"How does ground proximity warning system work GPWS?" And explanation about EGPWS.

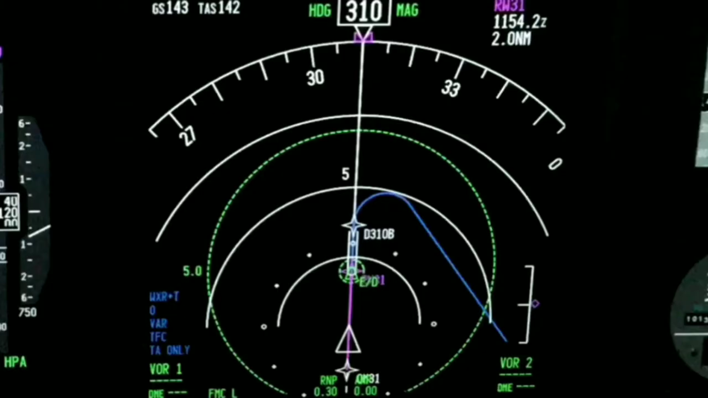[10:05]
EGPWS depends on aircraft navigation system.
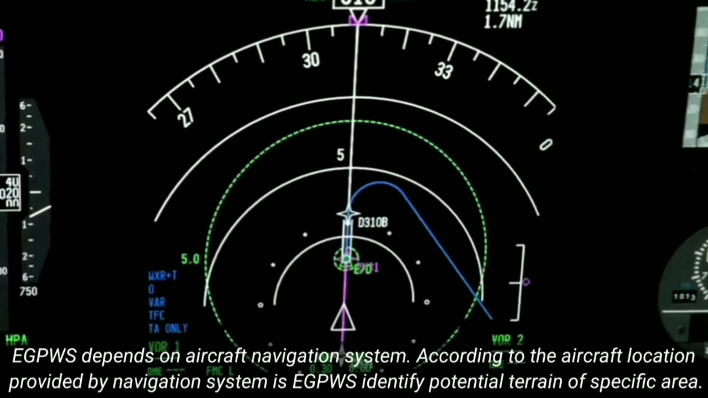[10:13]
According to aircraft location provided by navigation system,